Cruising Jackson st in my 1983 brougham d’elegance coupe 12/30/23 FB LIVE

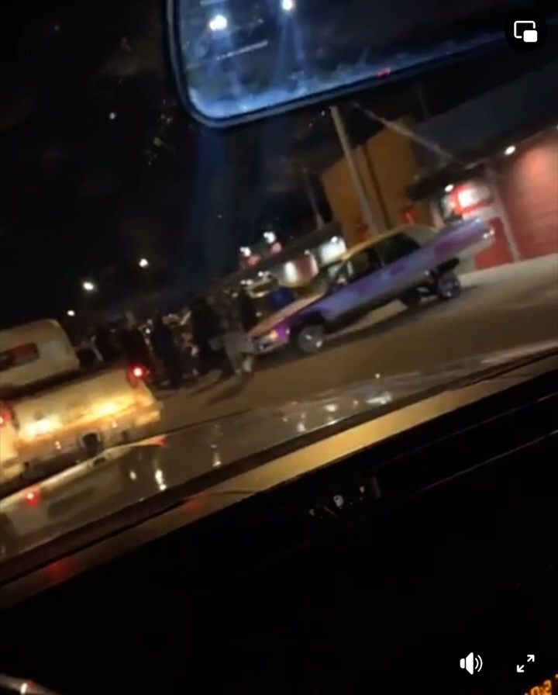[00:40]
Yeah. We got lax out here.
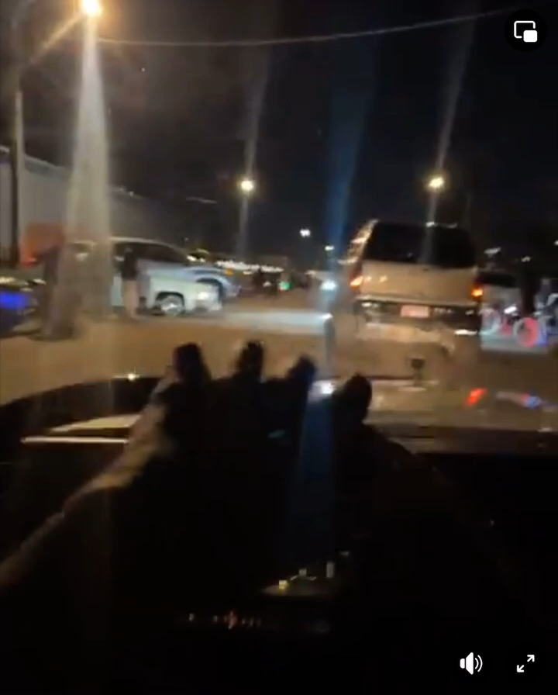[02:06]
Ooh, look, homie in the truck, he got the beaters.